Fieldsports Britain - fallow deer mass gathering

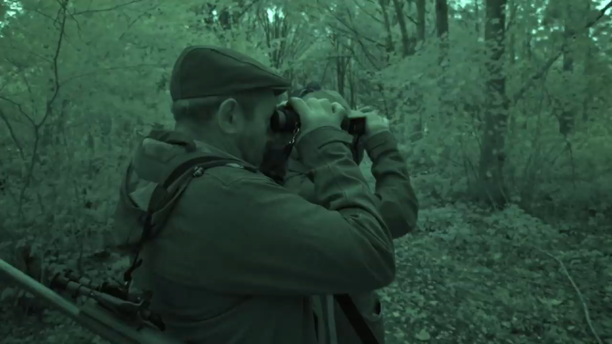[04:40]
This morning it does seem to be changing a little bit but nothing we can do about that.
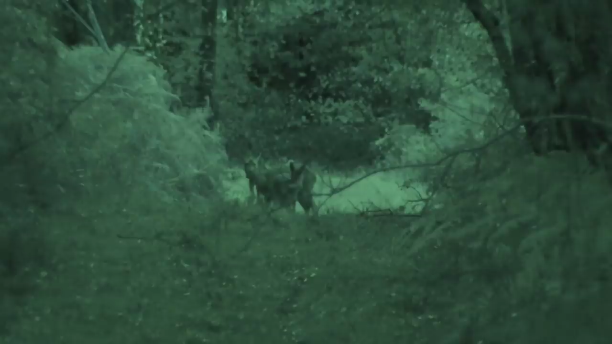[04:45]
And you've got a novice stalker out with you. I've got a total novice, absolutely. I've just been bashed on the head. Absolutely useless. But we have to work sometimes with what we've got and if that's what you've got look,